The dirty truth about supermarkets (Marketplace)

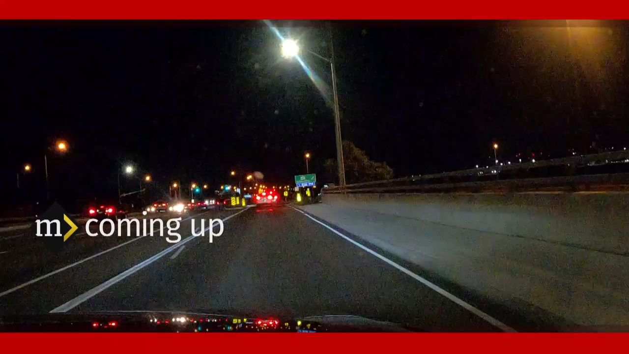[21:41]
The Lexus and the pickup truck. They're taking 427 northbound now.